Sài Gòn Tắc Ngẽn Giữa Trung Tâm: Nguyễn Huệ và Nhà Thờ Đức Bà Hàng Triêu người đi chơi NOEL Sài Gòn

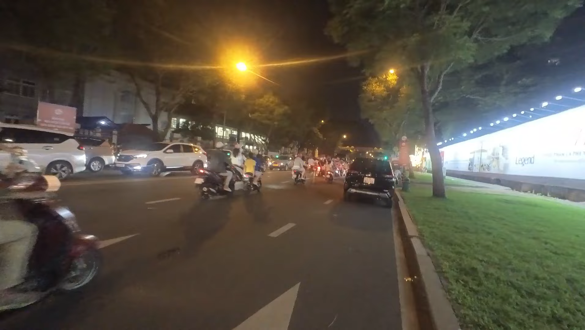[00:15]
Sài Gòn Vlog xin được chào toàn thể quý anh chị và hôm nay em sẽ chẳng tiếp phút đi dạo qua quanh Sài Gòn và không ngờ là hôm nay đông kẹt cứng luôn anh chị ạ em đã có mặt ở nhà thờ Đức Bà nha nhà thờ Đức Bà
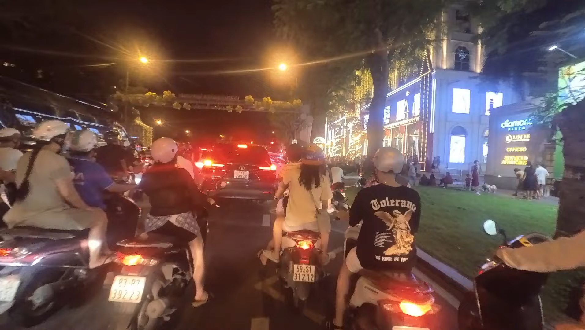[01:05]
đều đều có tình trạng kẹt xe là tình trạng kẹt xe mà có tình trạng